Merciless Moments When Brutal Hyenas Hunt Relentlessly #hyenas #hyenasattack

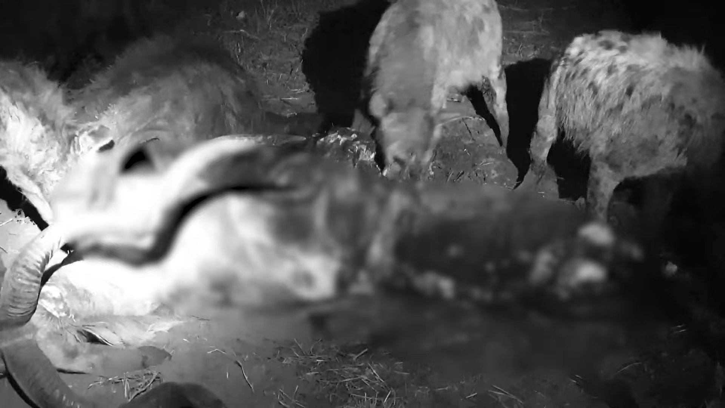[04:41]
They sliced through every piece of meat and crunched through every bone, leaving only the horns.
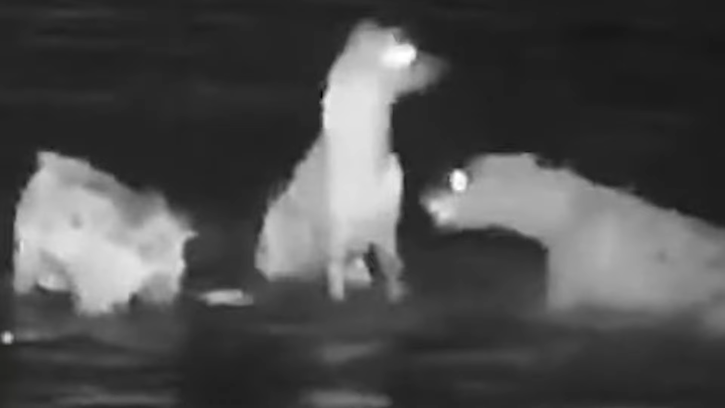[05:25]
A few hyenas get lucky in the middle of the night when they snatch an impala out of the water and enjoy a delicious midnight snack.
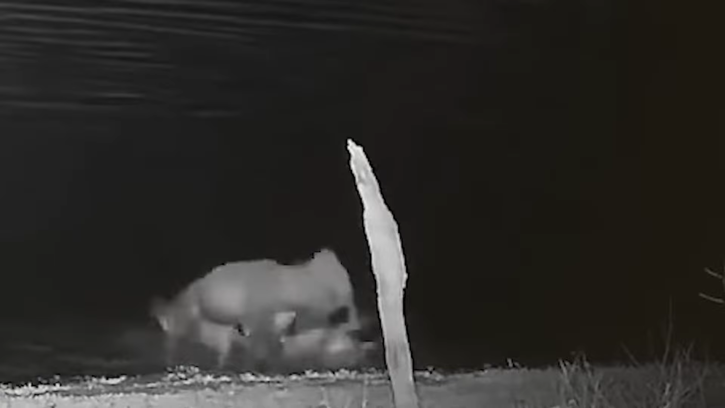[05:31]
Hyenas are not evil. Each has their own set of reasons for doing so. Hyenas eat their prey alive because they want to eat it before intruders like lions come and steal it.